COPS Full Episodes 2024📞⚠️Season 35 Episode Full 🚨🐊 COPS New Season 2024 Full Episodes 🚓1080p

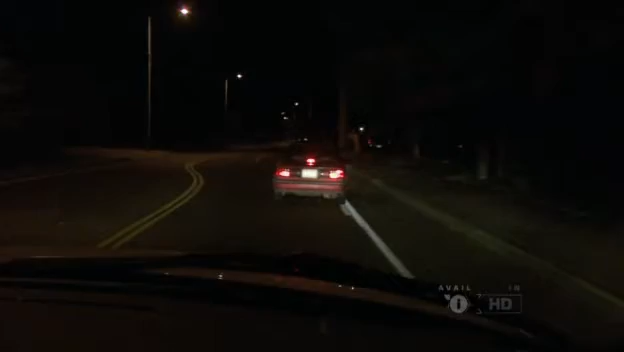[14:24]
in front of us is plate light it was burned out we're going to stop him and see what he has to say 517 county on traffic